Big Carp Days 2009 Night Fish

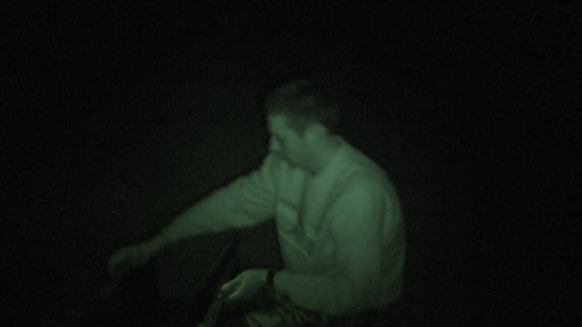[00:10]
Une carte miroir de 14-6, sur la canne du bord, avec la canne à John.
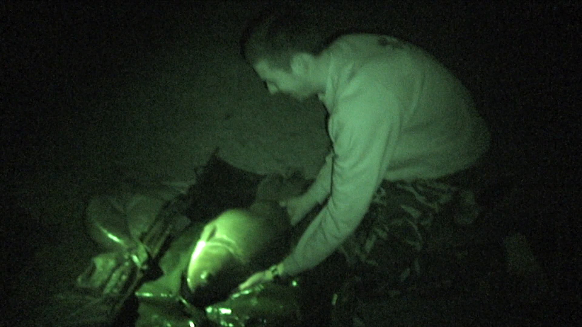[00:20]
On la voit forte, on va faire un très beau combat.
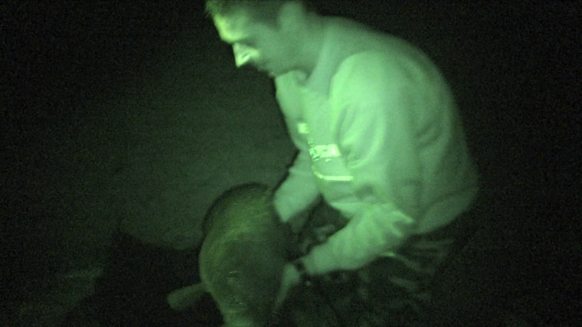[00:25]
Lève-la un peu plus haut.
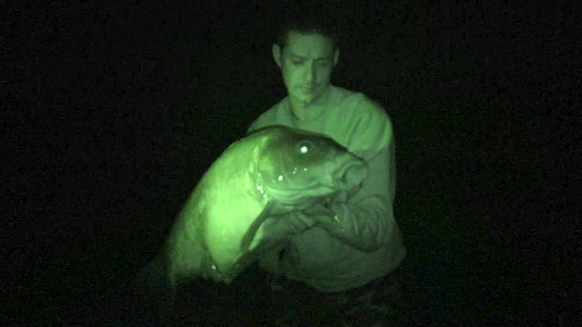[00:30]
Super ça ! Ne bouge pas. Joli poisson. Bouge fort, j'ai un sourire aux poissons. Lève un peu la queue du poisson. Une petite queue. Un peu plus horizontale, voilà, super. Alors, qu'est-ce que t'en penses des mirages ? Ça te plait ?
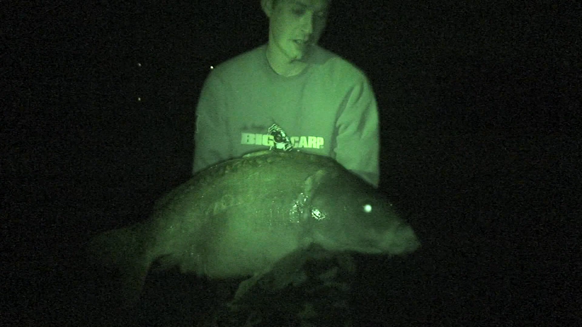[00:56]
Ah ouais, ça fait des très beaux combat. On sent bien le poisson, les coups de tête.
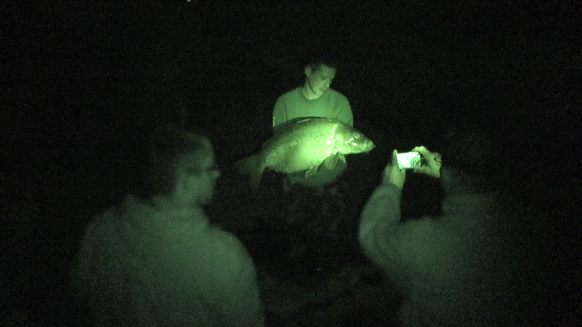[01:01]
C'est bon ? Là, t'en prends une, t'en prends une.
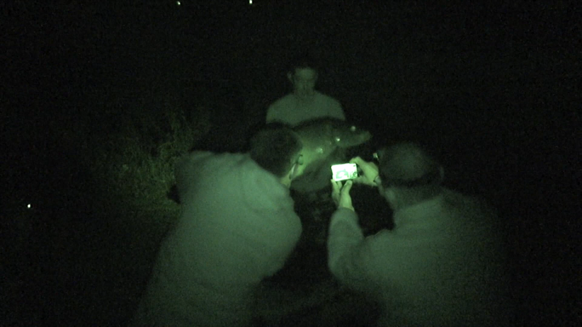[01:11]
Ça peut se faire pousser le poisson un peu plus par là.
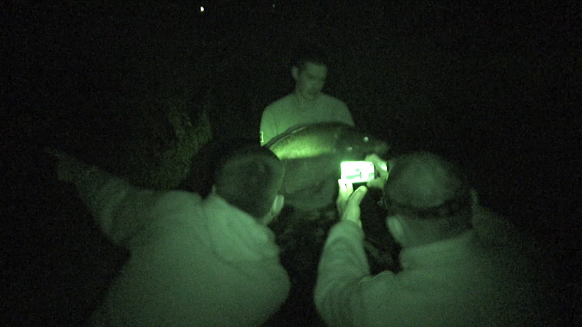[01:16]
Par où ? Vers ta gauche. Vers ta gauche, ouais. Comme ça ? Dans le sens.
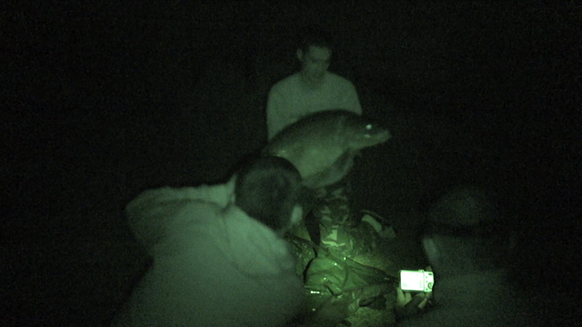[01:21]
Voilà, voilà, voilà, c'est bon. Je ne bouge pas, super. C'est
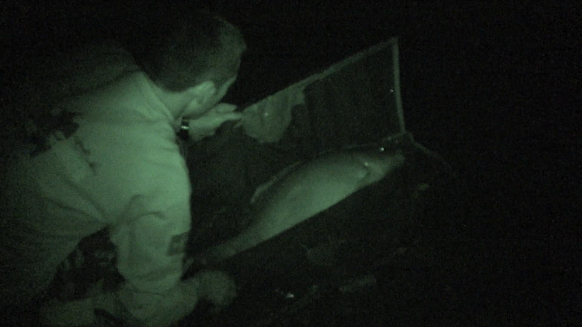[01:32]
de l'eau, plus très beau.